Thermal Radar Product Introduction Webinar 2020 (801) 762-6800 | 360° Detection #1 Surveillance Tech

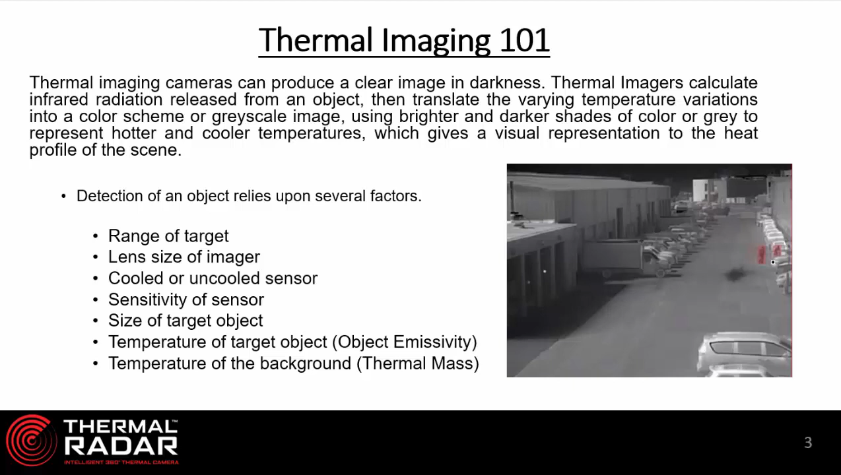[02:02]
scale which is a visual representation of the heat in the profile of the scene. There's a variety of factors that impact the size and distance and coverage area of a thermal image but thermal imaging is the gold standard for seeing in the dark. One of the best ways I've found to show people how thermal imaging works is to use this picture if you will.
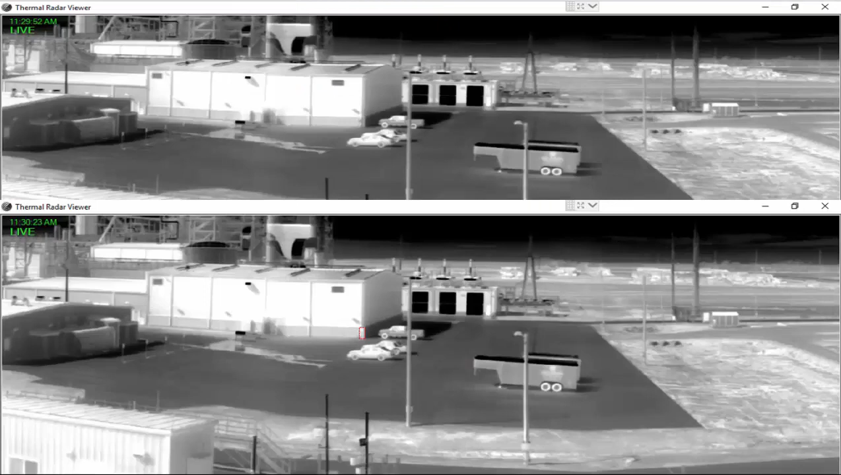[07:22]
You'll notice in these two pictures, the top one showing a wide field of view from a thermal radar. The bottom one showing the same field of view but with one notable exception that the analytics have been turned on to detect a person standing on the corner of a building. You'll notice the person is actually there in both pictures but in the bottom picture, thermal radar analytics were detecting that person moving around and standing near the corner. This is what thermal imaging and thermal analytics will do.